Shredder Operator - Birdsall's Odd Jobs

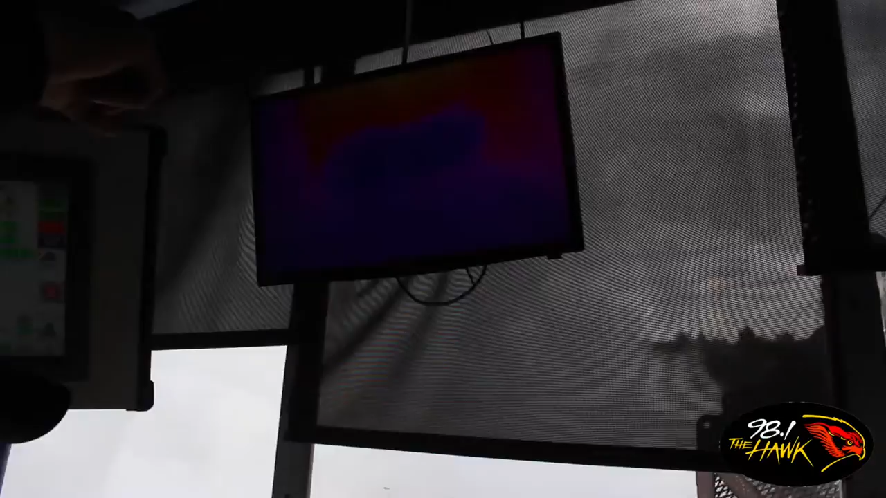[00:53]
And then it ends up looking like all that. So that right there is the remnants of your old beater car.